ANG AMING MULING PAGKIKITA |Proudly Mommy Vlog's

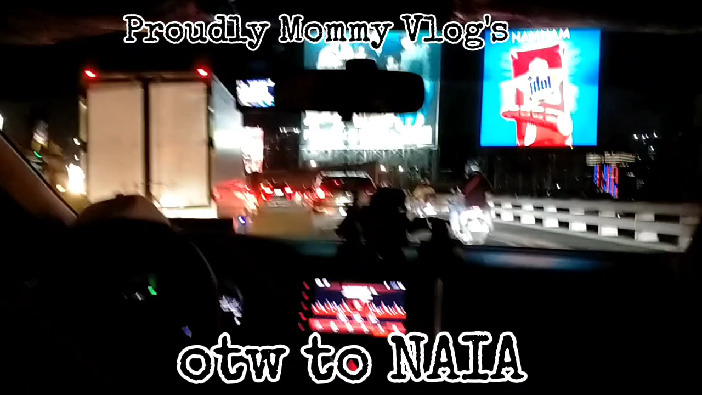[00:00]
Hello everyone it's me proudly mommy vlog for today's video pupunta tayo ng naiya
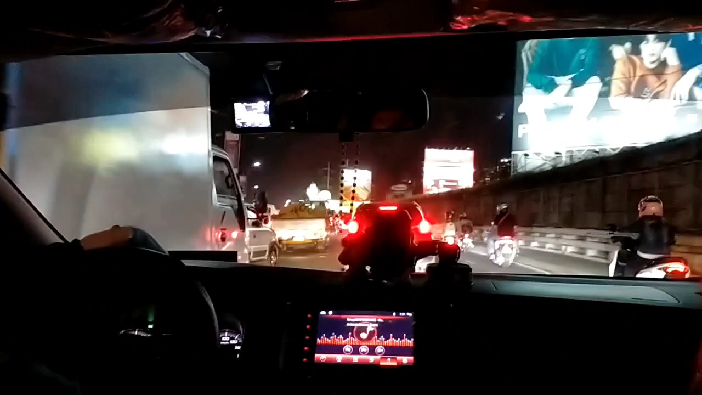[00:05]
dahil ngayon ang araw ng pagdating ng aking boyfriend galing
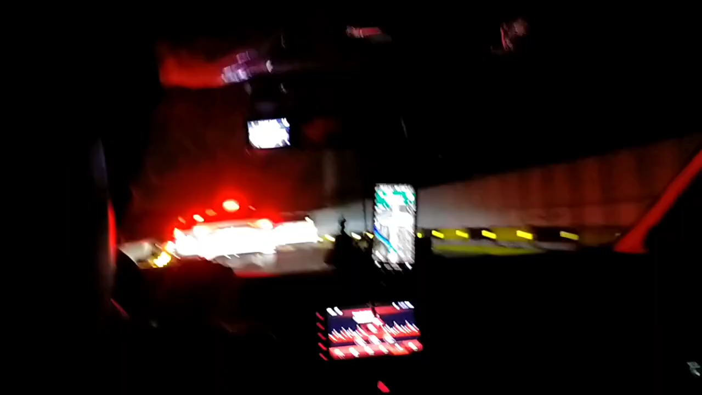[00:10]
Australia so makikita ninyo kasama ko yung aking mga pamangkin dahil sasakyan nila ang aking ginamit so dahil nga pupunta kami
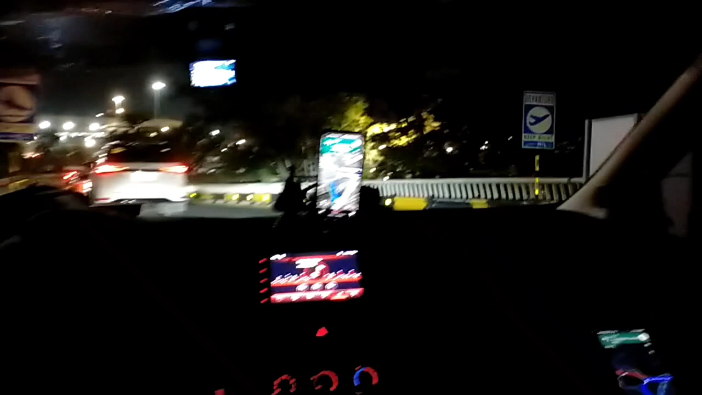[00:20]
ng naiya asahan na natin ang matinding traffic yes dahil oras ng alas 7.30 ng gabi yung aming pagpunta ng naiya ay nakaranas kami ng matinding traffic mga kaibigan pero okay lang basta dahan dahan lang tayo sa pagmamaneho I'm
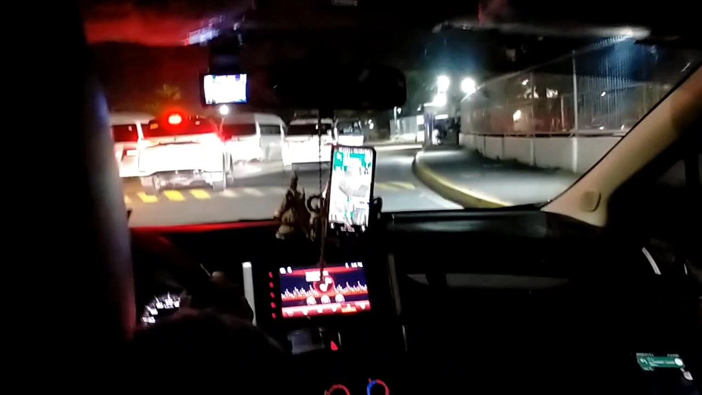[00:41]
sure naman na makakarating tayo sa ating paruroonan at naglalakbay na nga kami papunta sa naiya so makikita ninyo yung dahan dahan ang takbo
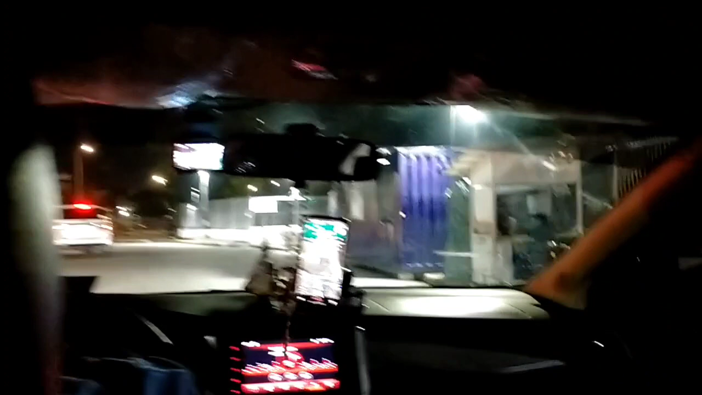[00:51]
oh okay nandito na nga pala kami ngayon sa parking area ng naiya terminal 1 ayan papasok kami ng entrance dahil kailangan natin ang makakuha ng parking slot mahirap kasi pumasok sa naiya na daladala